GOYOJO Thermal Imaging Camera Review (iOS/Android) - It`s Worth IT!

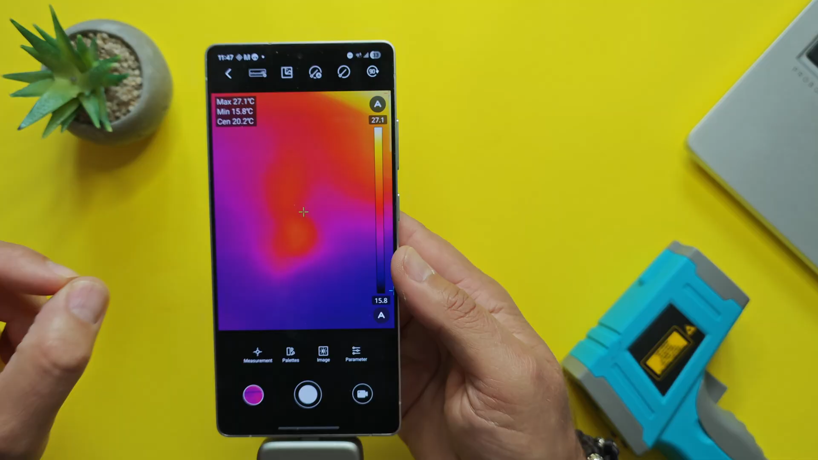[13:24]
On screen: spot 20.2°C, max 27.1°C, min 15.8°C
information for you to know what is happening so right now i'm going to show you some more use cases and my household
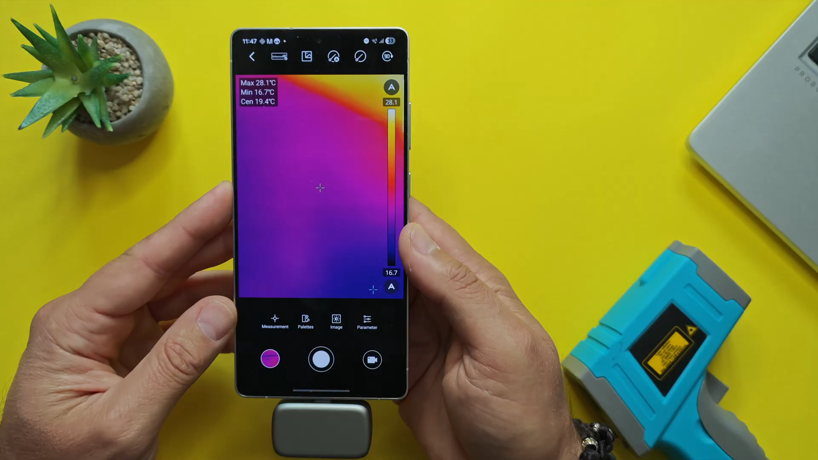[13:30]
On screen: spot 19.4°C, max 28.1°C, min 16.7°C
as you can see i'm trying to measure my aquarium right now and i got an indication okay
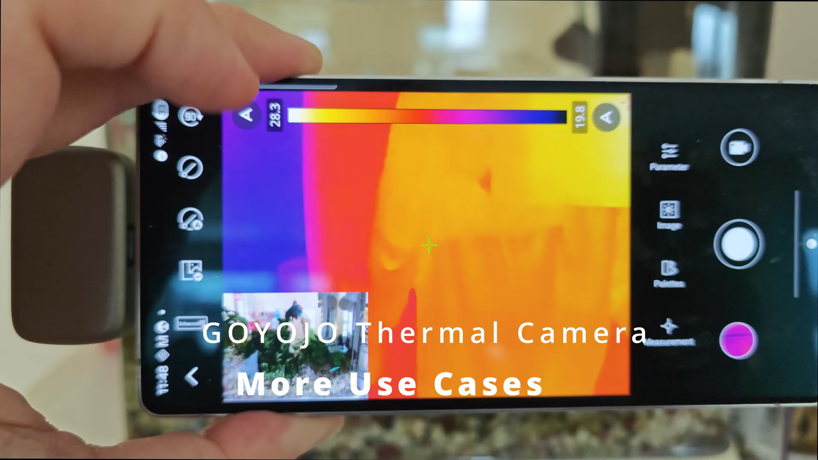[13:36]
28.3 which is i think just about fine for my fish this is also very
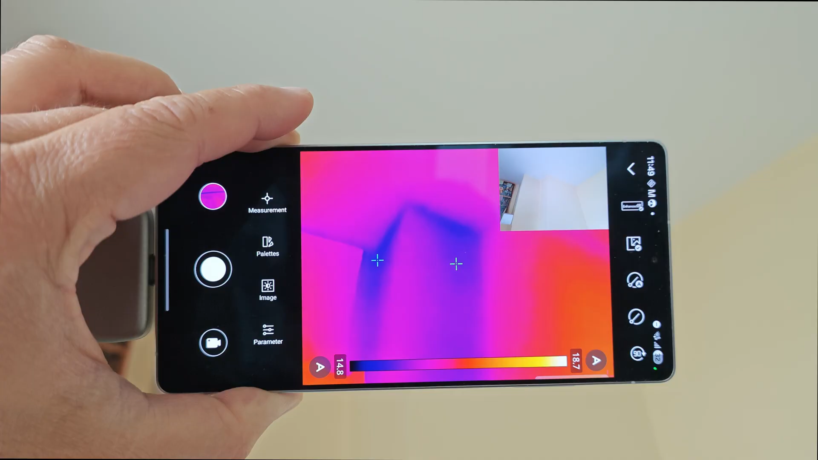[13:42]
interesting guys this is an outer wall and you can see definitely colder you know than my inner walls all right so what are the temps reading you can see them down below is actually from 14 celsius
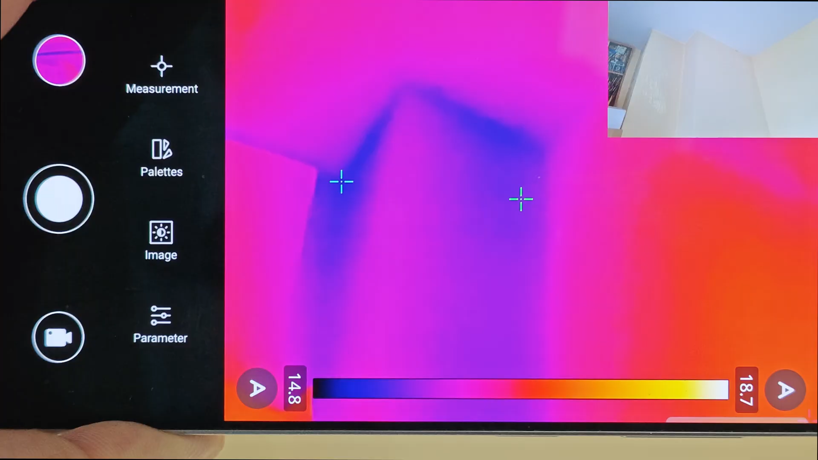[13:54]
to 18 celsius okay and the moment i switch to my internal wall you can see that the temperature is
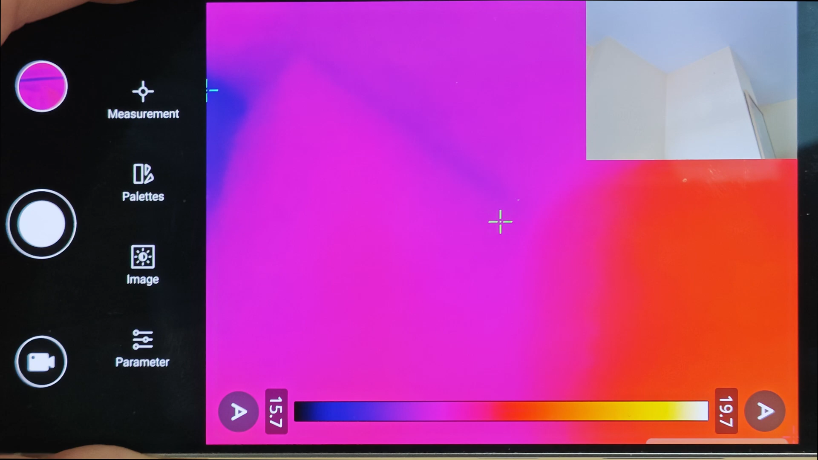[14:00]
tiny bit hotter and this is so cool guys because with a camera like this you're also able to analyze for leaks
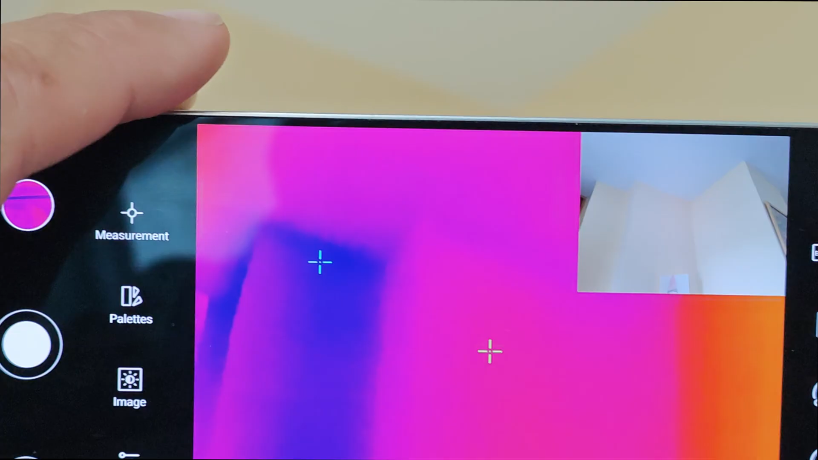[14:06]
or let's say for humidity because again if you have like lower temperature readings that something might not be okay
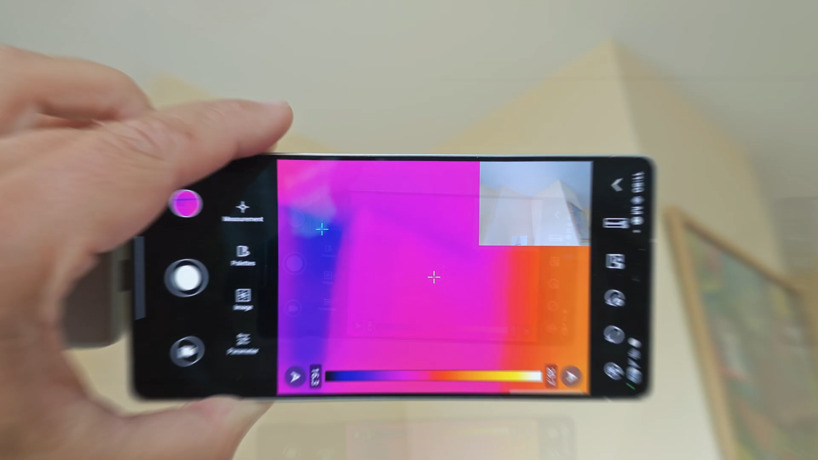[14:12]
and you can also check for insulation inside and stuff like this and take a look at this guys this is just me flushing
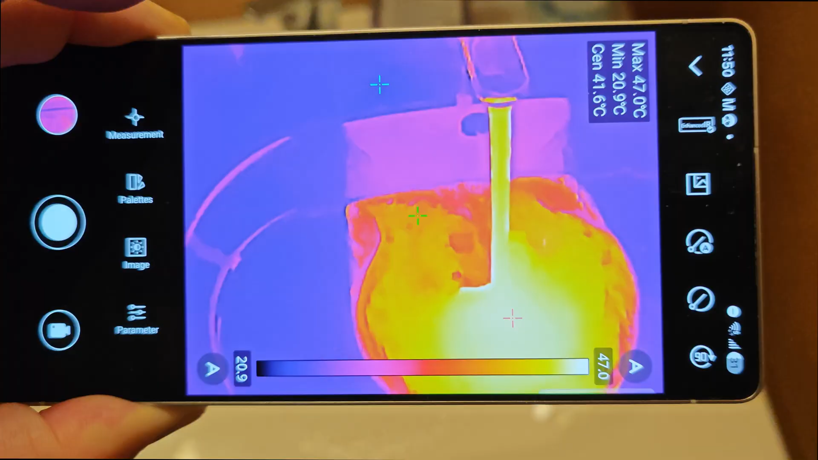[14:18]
On screen: spot 41.6°C, max 47.0°C, min 20.9°C
the hot water and it really looks like lava and take a look at this guys this is my cat
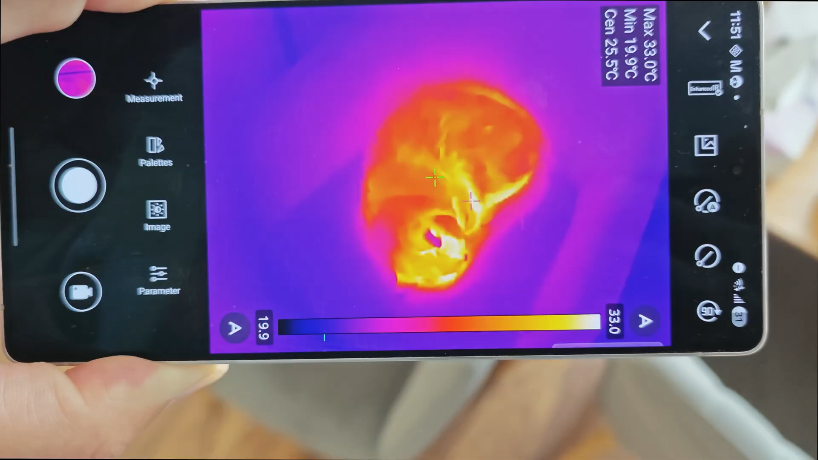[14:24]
On screen: spot 25.5°C, max 33.0°C, min 19.9°C
this is my recording light also my mouse and my laptop and as you can see all these
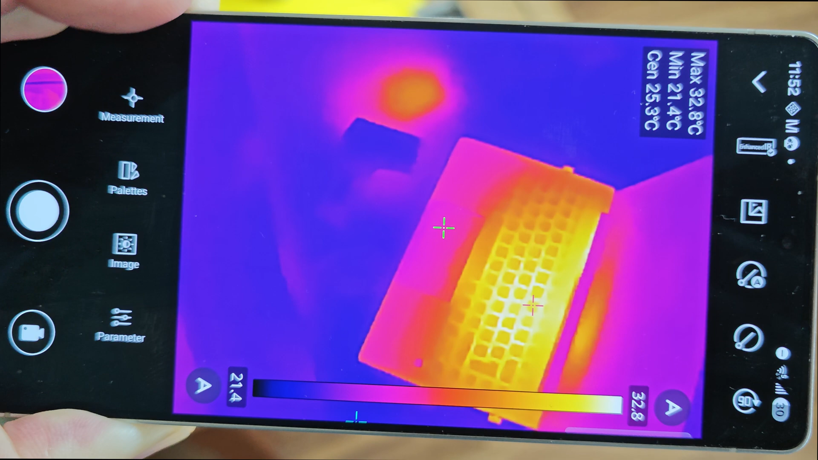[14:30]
On screen: max 32.8°C, min 21.4°C
devices guys they do have a heat signature and this camera is totally able to capture them so honestly i am very happy with the results and guys if you want to check the camera i'm going to put a link down